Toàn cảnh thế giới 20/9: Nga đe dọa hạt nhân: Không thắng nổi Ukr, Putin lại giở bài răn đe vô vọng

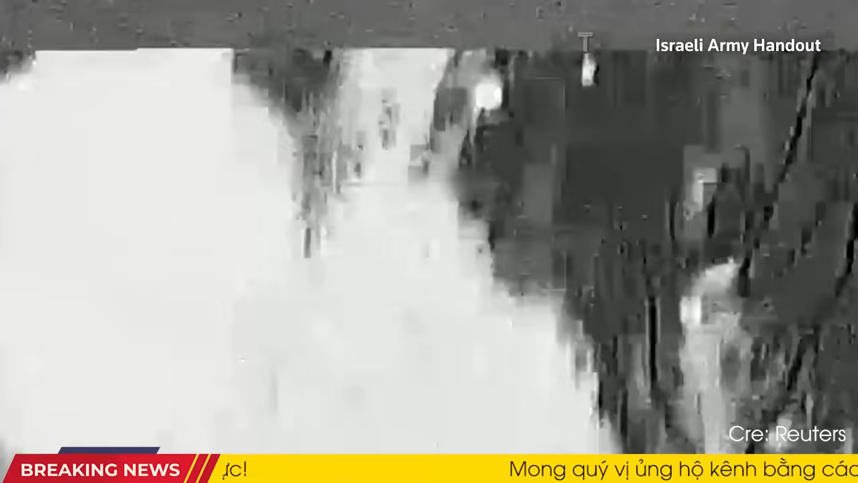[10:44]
Trong một diễn biến đầy ngoạn mục, Tiểu đoàn Lực lượng Tự do số 4 thuộc Lữ đoàn Phản ứng Nhanh Vệ binh Quốc gia Ukraine đã nhanh
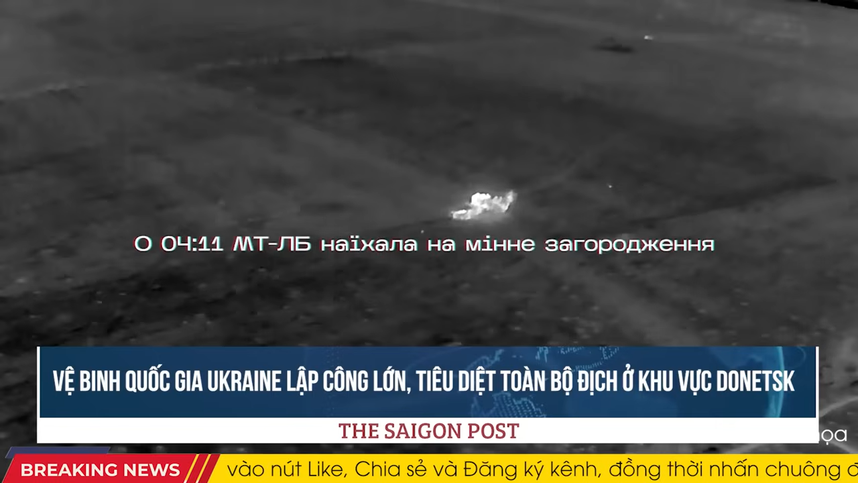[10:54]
chóng gián một đòn chí mạng vào lực lượng Nga ở khu vực Donetsk. Theo thông tin từ cơ quan báo chí của Tiểu đoàn,
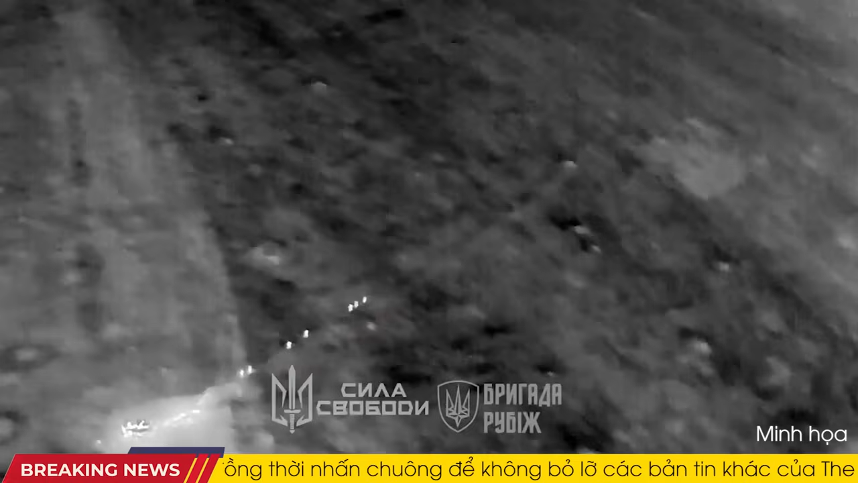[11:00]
cuộc tấn công của Nga diễn ra với sự tham gia của ba xe bọc thép và một trung đội bộ binh. Những người lính Ukraine đã nhanh chóng mở cuộc phản công và lập chiến công khi phá hủy hoàn toàn một xe chiến đấu bộ binh của Nga bằng mìn.
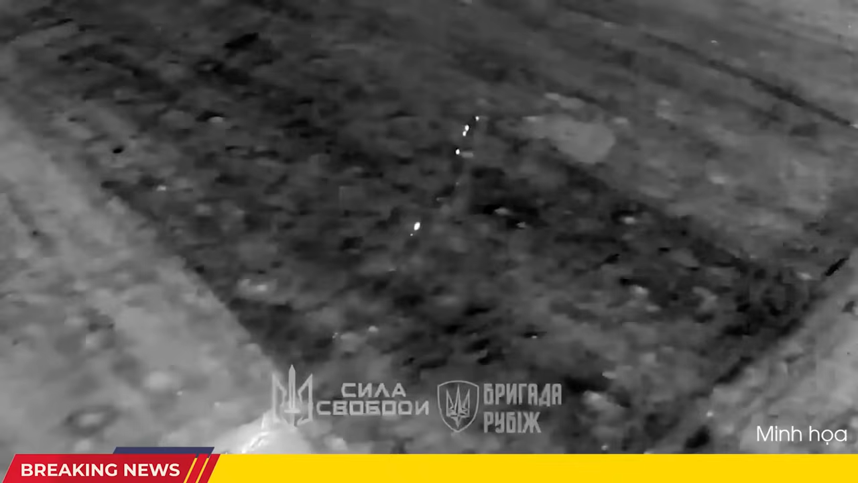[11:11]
Chưa dừng lại ở đó, chiếc xe MTLB thứ hai của Nga đi ngay sau cũng bị hủy diệt bởi một quả mìn khác. Sự chính xác và chiến thuật thông minh của quân đội Ukraine đã khiến lực lượng Nga không kịp trở tay.
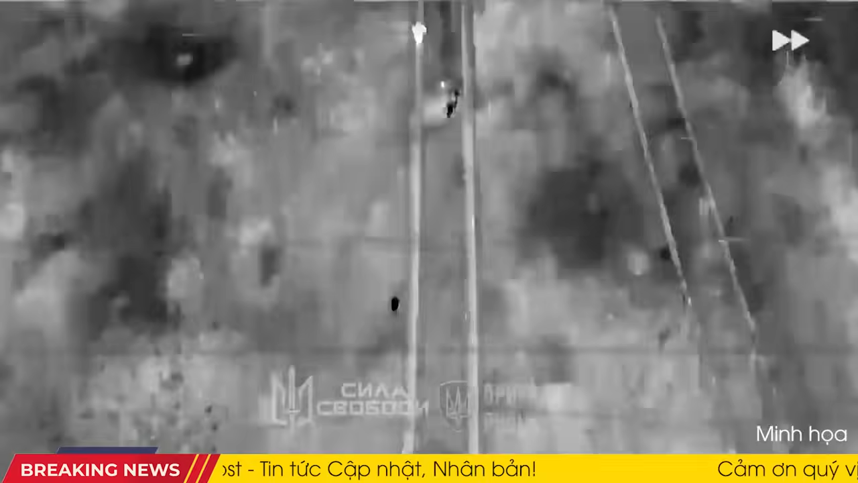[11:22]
Đoạn video ghi lại cuộc tấn công của Nga cho thấy những hình ảnh đầy hoảng loạn khi
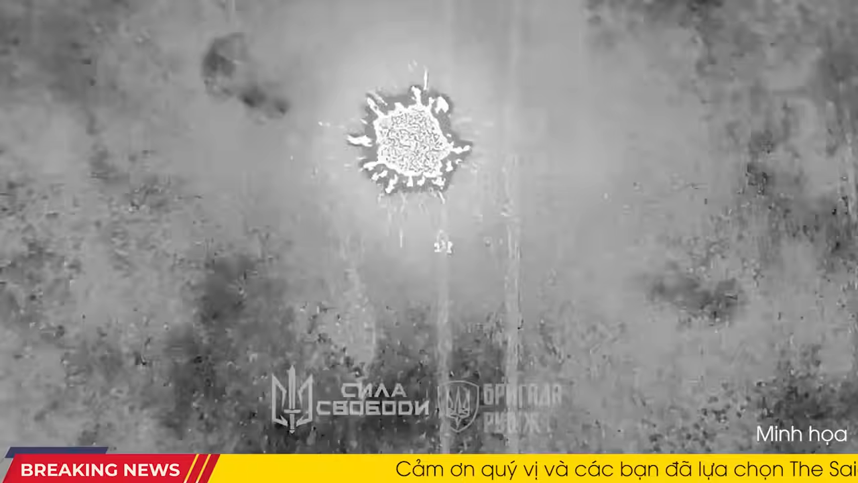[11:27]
bộ
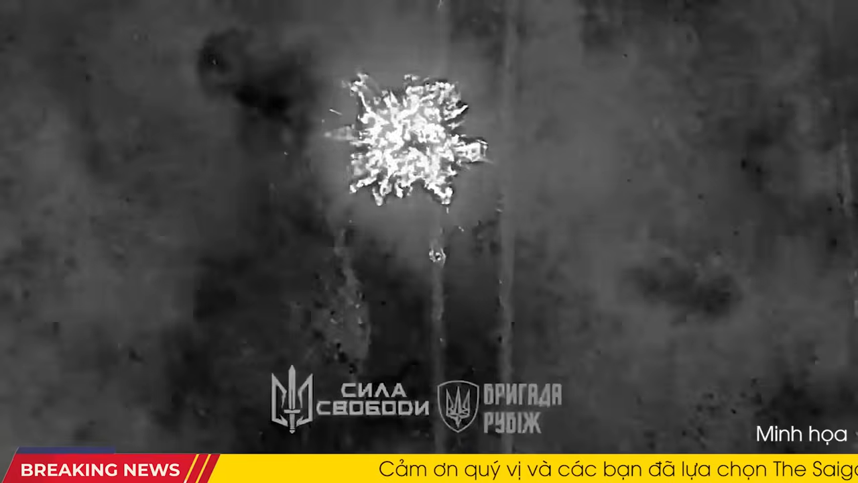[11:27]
binh Nga phải vội vã rút lui sau khi mất hai phương tiện bọc thép.
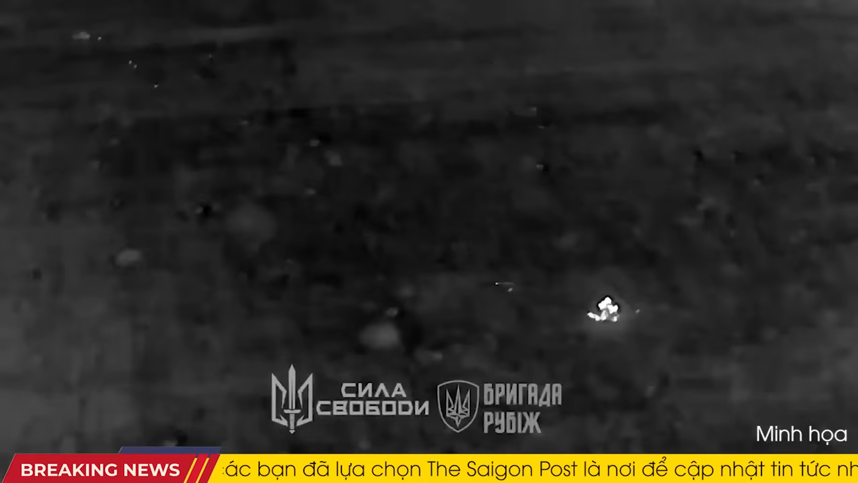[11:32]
Tuy nhiên, với tinh thần chiến đấu không ngừng nghỉ, các máy bay không người lái của Ukraine được trang bị đạn dược và hệ thống FPV tiên tiến, tiếp tục tấn công và tiêu diệt kẻ địch.
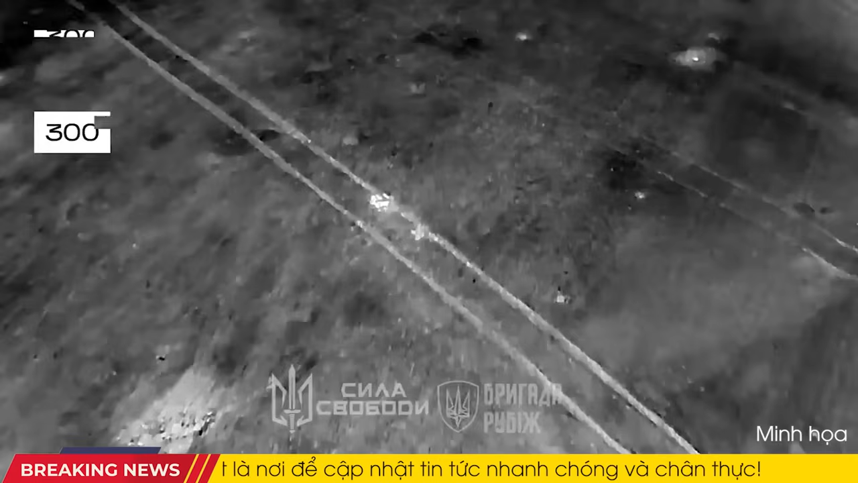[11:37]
Những tên xâm lược chạy trốn khỏi chiến trường đã phải trả giá bằng mạng sống của mình.
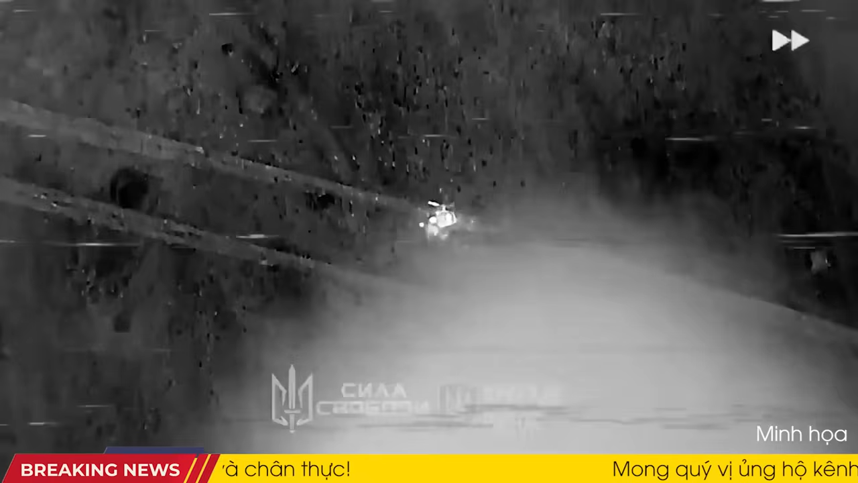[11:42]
Tổng cộng, các hành động phối hợp của vị binh quốc gia nhằm chống lại cuộc tấn công của Nga đã khiến quân xâm lược mất một xe chiến đấu bộ binh và một xe MTLB.
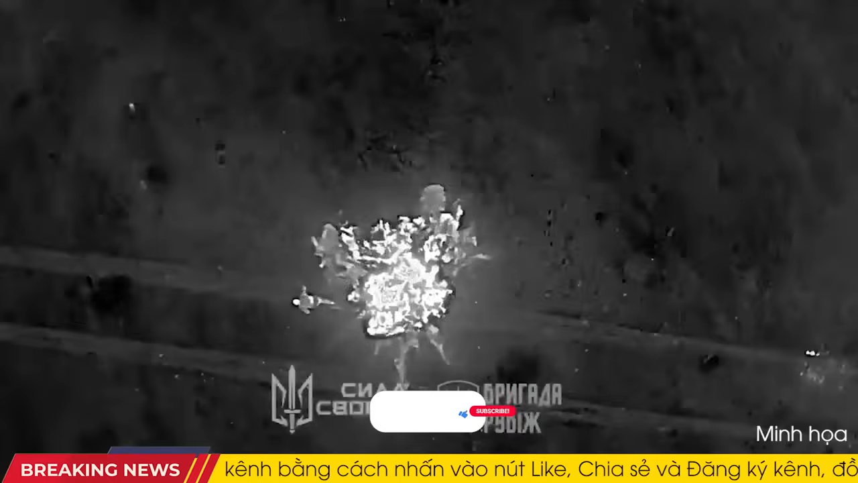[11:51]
Hai kẻ xâm lược cũng bị giết và hai kẻ xâm lược Nga khác bị thương.
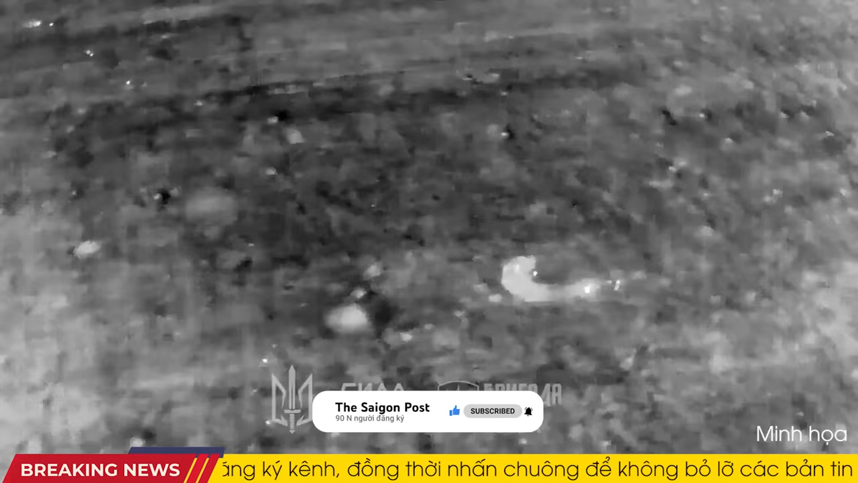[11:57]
Các nhà quan sát theo dõi tình hình thụ địch trong cuộc chiến Nga-Ukraine đã xác định rằng quân Nga đã cố gắng tấn công vào các vị trí
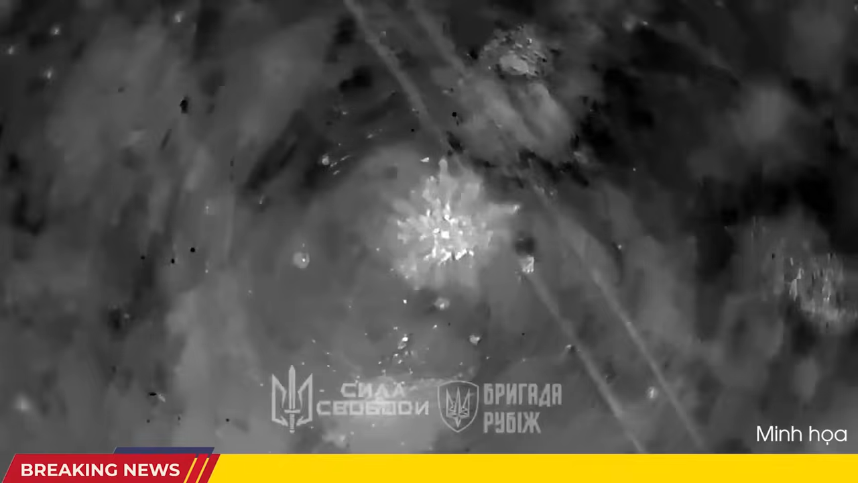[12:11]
quân phòng thủ Ukraine đã tấn công một bãi tập của quân xâm lược Nga bằng hệ thống phóng hỏa tiễn 2Mars hoặc M270 gần Donetsk.
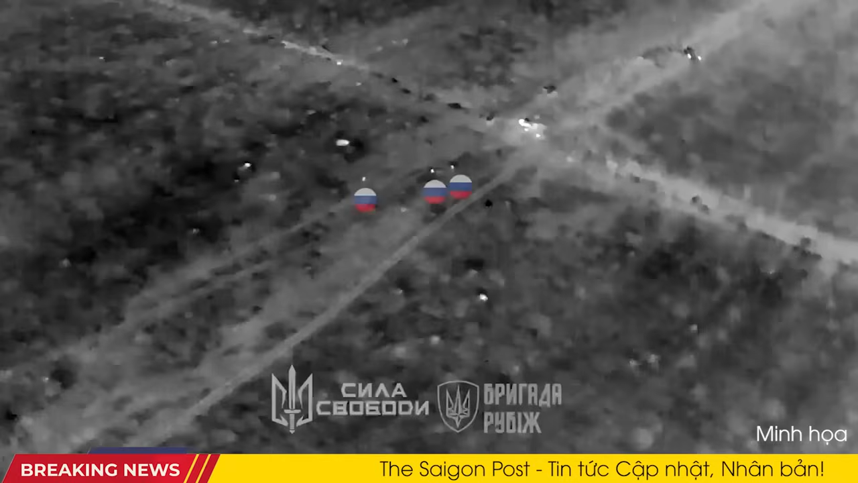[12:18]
Sân tập này nằm gần đường Vandai-Donetsk gần thành phố tạm thời bị chiếm đóng, các tiền tuyến khoảng 25 km.